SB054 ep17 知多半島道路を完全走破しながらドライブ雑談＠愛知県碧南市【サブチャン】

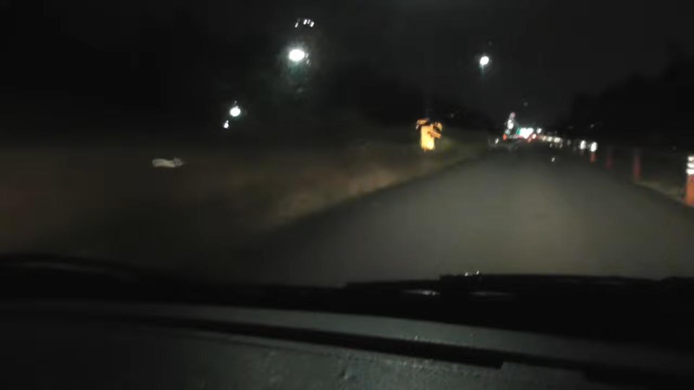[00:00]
この先、2キロ。おー、2キロ前来た。
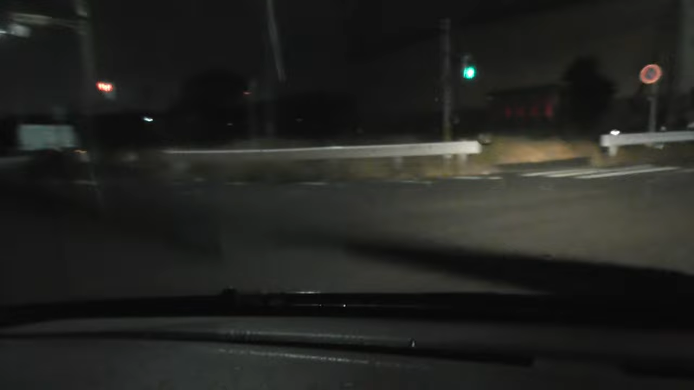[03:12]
さあ、話題出てきました。これが、絹だトンネルですね。えー、トンネルのキックボードはダメですよっていうことですね。ちなみに、一応なんか歩道もあるって聞いたんですけど、どこにあるんだろう?見当たらないしって。
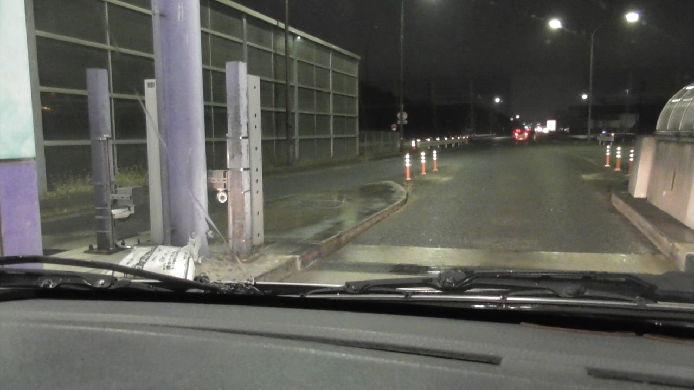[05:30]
ありがとうございます。久しぶりにやるといいですね、こういう。ローカルな感じですよね。横に速道があって、そっちの方から歩道を回るのかな?まあでもすると、そして夜には歩きじゃきたくない感じの方があれですよね。